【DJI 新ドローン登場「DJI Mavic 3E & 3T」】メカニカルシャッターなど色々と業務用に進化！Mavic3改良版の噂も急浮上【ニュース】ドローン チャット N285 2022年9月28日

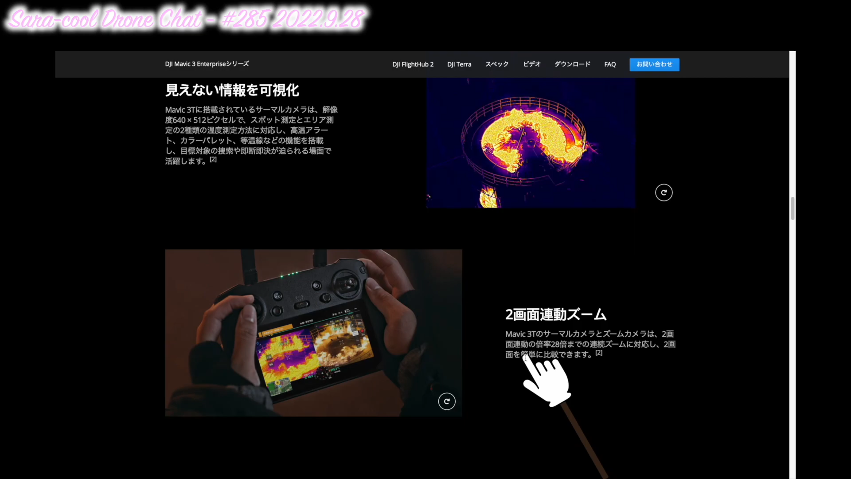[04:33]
連動ズームということもできるみたいです2画面連動の倍率28秒までの連続ズームに対応して2画面を簡単に比較できるというようなものもですねついているということもみたいですあとですね、